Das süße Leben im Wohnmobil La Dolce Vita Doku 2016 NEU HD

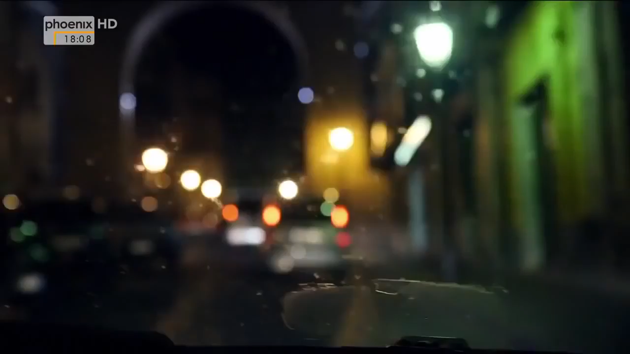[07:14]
Viele der Camper fahren im Dunkeln nicht so gerne durch die engen Gassen.